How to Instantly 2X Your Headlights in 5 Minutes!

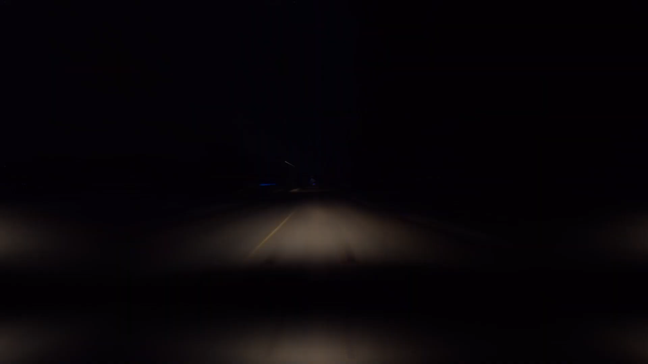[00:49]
These are the normal headlights and these are the high beams.